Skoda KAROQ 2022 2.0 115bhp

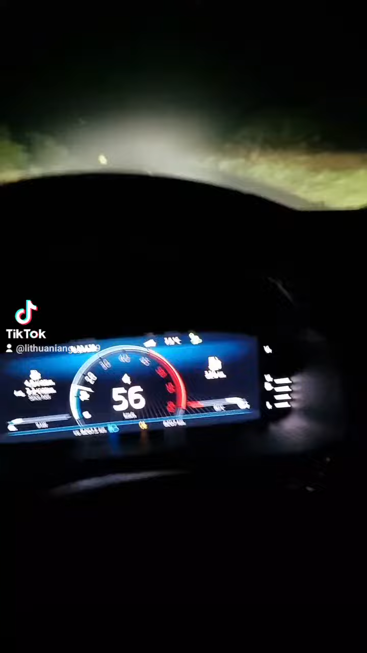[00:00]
So what is like to drive 2022 Škoda? It's really nice to drive, actually. It's Škoda Karoku. I don't know how it's English people calling that car. But my Škoda Yeti is in service and they keep my car for a few days so they gave me this car 2022. Manual six gear transmission.
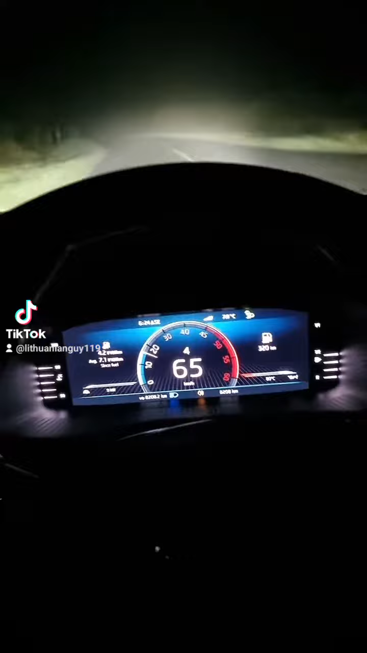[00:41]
And this bit looks bigger than my Škoda Yeti. The dashboard looks amazing. A lot of lights around. Mirrors has light for see outside what's happening. Headlakes looks very nice and bright. I don't know. I need to drive this car more and more. But actually, I'm enjoying driving this car. At 40,000 K, I don't want to pay for this car. For 40,000 K, I can buy some BMW or Mercedes.